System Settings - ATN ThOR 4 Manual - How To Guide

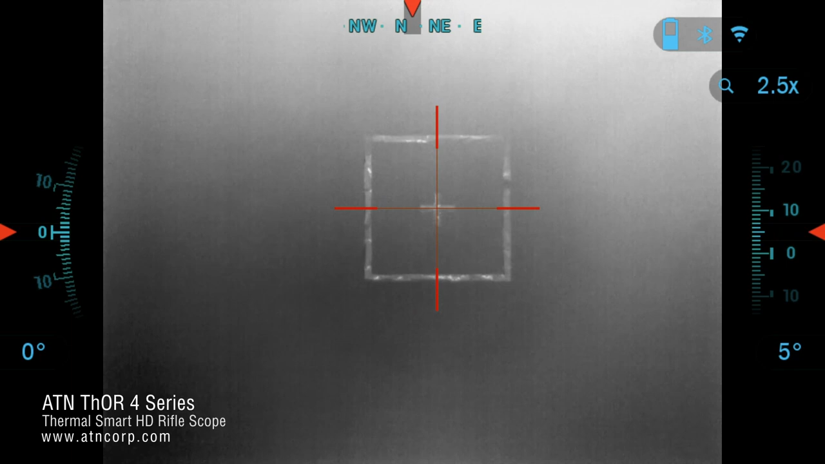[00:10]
Hello and welcome to another ATN tutorial. In this video I'm going to go over the system settings on your Thor4 Thermal Scope. Now to get started we're going to go into the system settings.
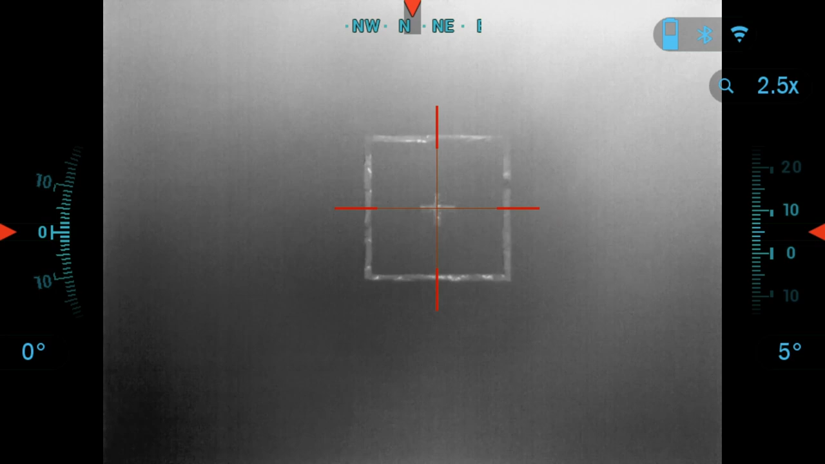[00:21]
To do that you would press the center ok button on your scope and once you get there we're going to find the orange icon which has system settings and we're going to go ahead and press ok again.
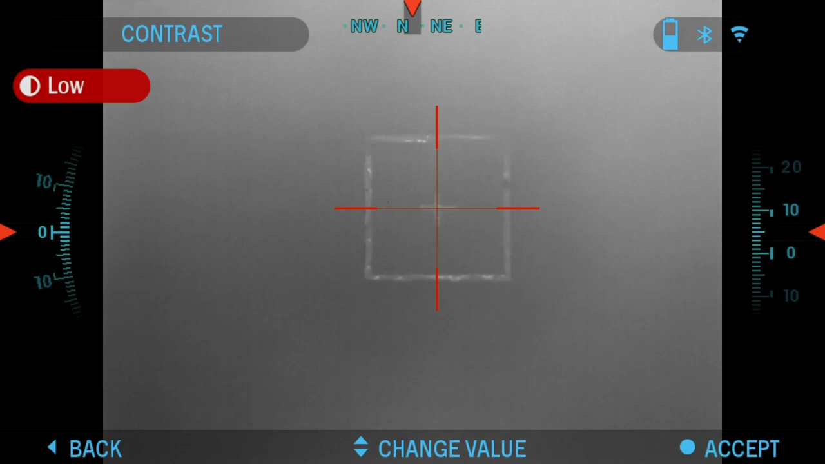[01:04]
Now thermal sensitivity allows you to select how sensitive the thermal sensor is in picking up thermal heat signatures.
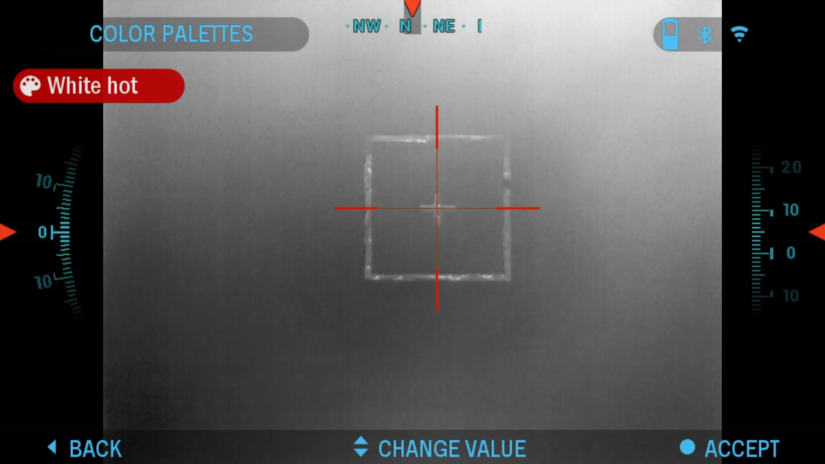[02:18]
Here you've got the following color palettes available on your Thor 4 Thermal Scope.
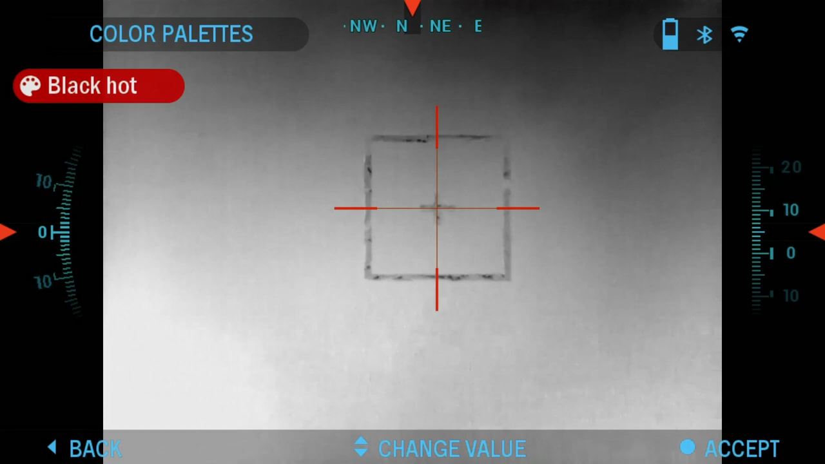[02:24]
You've got White Hot, Black Hot, Red Hot, Green Hot,